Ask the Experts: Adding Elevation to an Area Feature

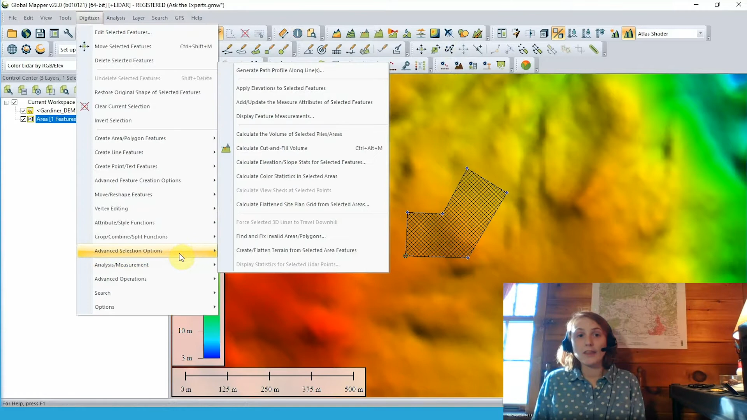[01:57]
I'll go ahead and grab the digitizer from our toolbar. Again, select our area feature, and then from our digitizer menu, go to analysis measurement, apply elevations to selected features.
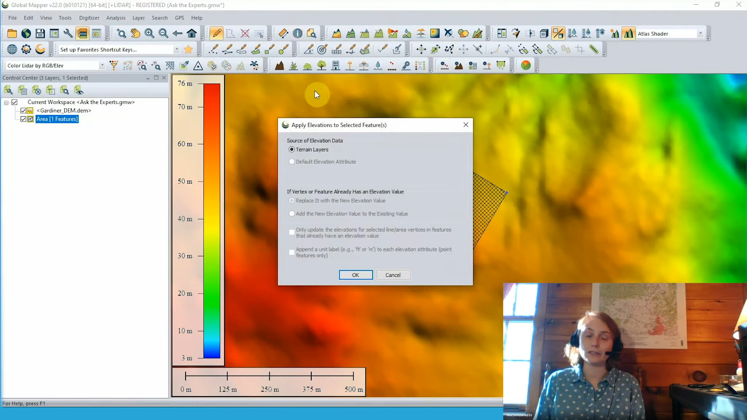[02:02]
Here we can choose to apply our elevations from our loaded terrain data. You can see that we have some other options here that are grayed out.
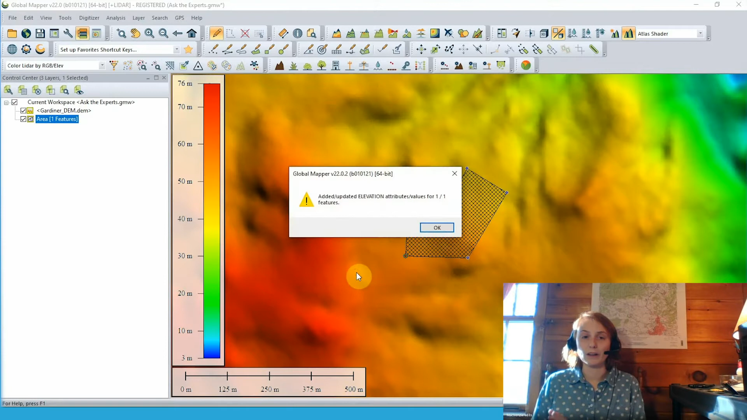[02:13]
They may be available depending on what data you have in your workspace. Clicking OK, we apply those elevations, and nothing really changes in this 2D view.
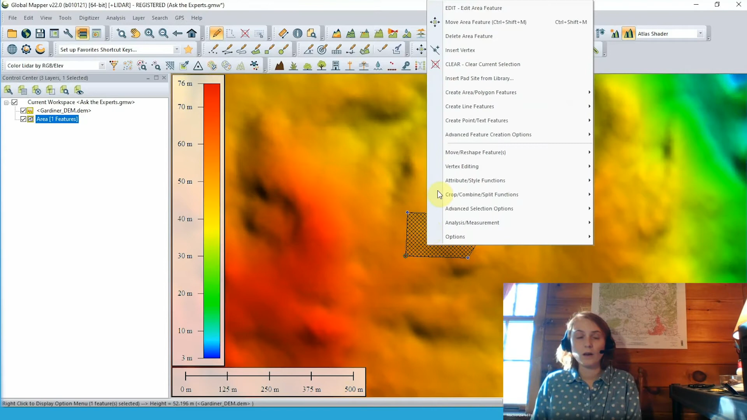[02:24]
But still with our digitizer tool, we can go back to view those feature vertices. Right clicking, we can go to edit feature vertices and view our feature vertex list again. You can see here now we still have that x and y location for each vertex, but we also have that z value. And that z value has been pulled from the terrain data at each vertex location. Clicking on a vertex, we see that it highlights in that 2D main view, and we can see our high point vertex and our low point vertex, the low point being at about 42.7 meters here.
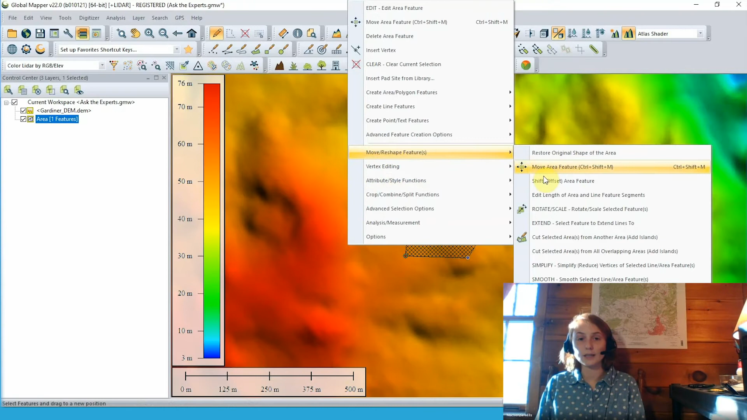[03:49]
So going back to our 2D view, we can use our digitizer right click options with that area feature still selected and go to move reshape features and choose to shift or offset our area feature. In this dialog, we have the option to choose from various unit types. We'll choose meters for this example, and we can choose to offset this feature in the x and y directions if needed. But right now we're just focusing on that z or elevation offset.
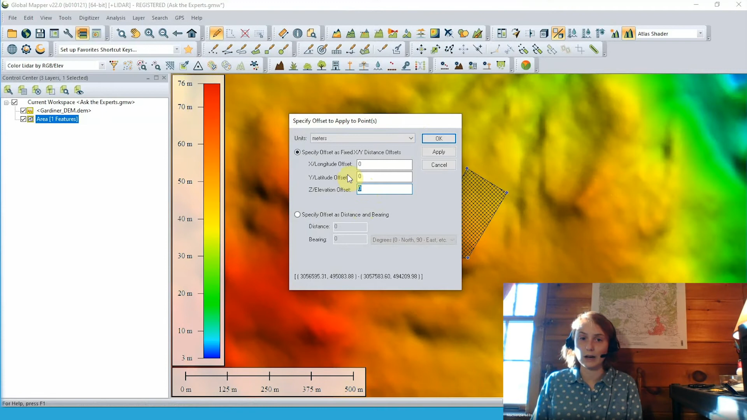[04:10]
So we'll go ahead and enter an offset value of 10 here to bump up all of our per vertex elevations by 10 meters. With that entered, we can click OK. And once again, we'll see that nothing really changes in this 2D view. But going back to our feature vertex list with our right click option here,
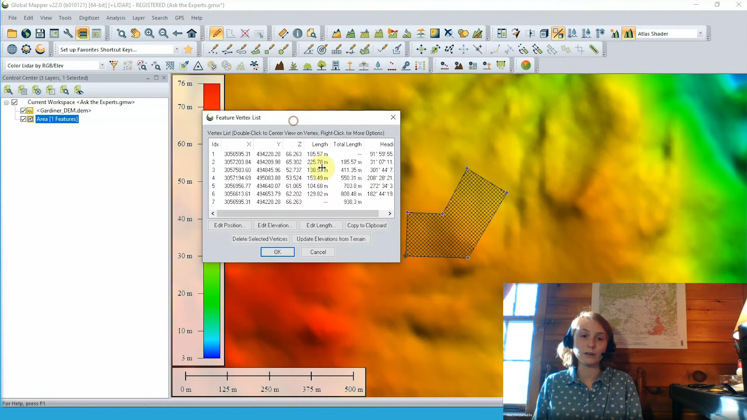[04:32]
we can see that those z values, those per vertex elevations have changed. They've all been increased by 10. So now our low point vertex elevation here is at about 52.7 meters.
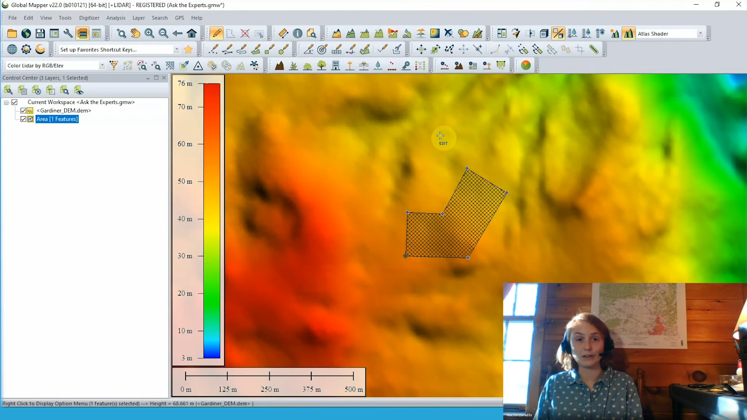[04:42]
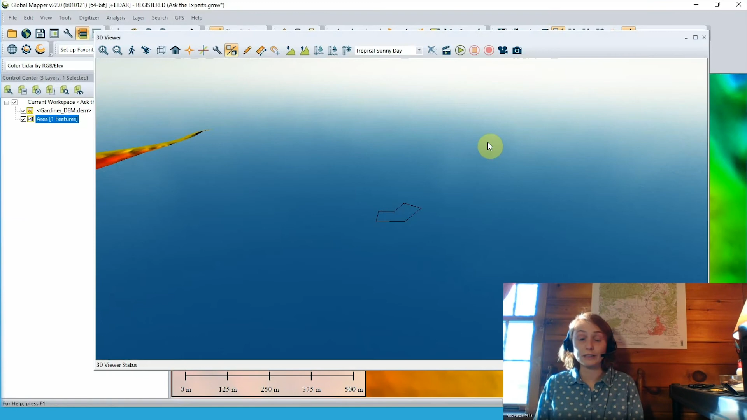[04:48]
Since this is now a 3D area feature, it makes sense to look at it in the 3D viewer.
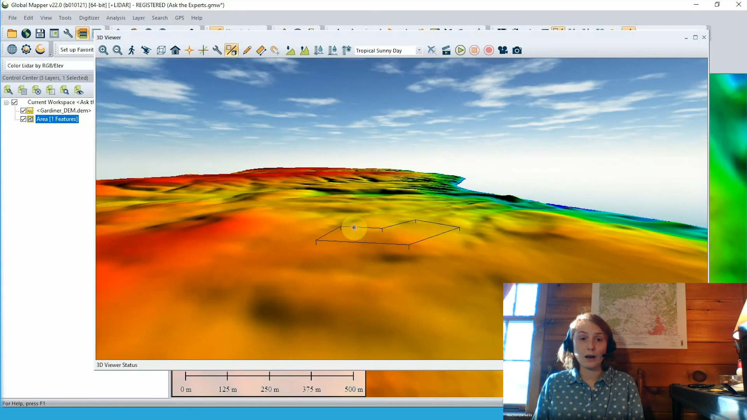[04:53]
We can pull that up and zoom in closer to our area feature here. And looking at it, we can see that it does slope to match the terrain layer that we have loaded.
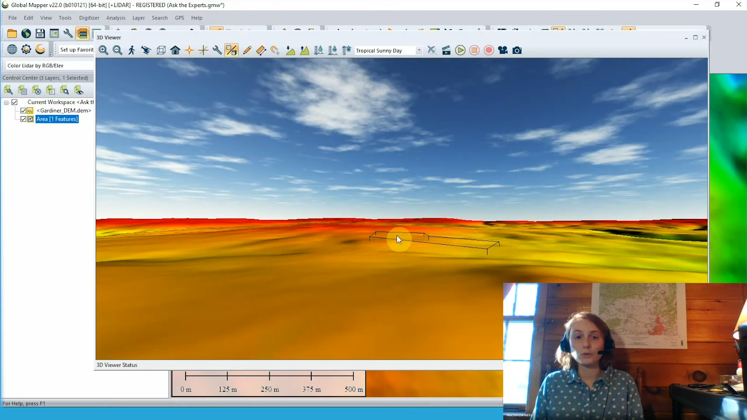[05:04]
But the actual area feature shows about 10 meters above that terrain surface because we have offset that elevation, adding 10 to each of those per vertex elevations. Mackenzie, thank you so much for walking us through that workflow.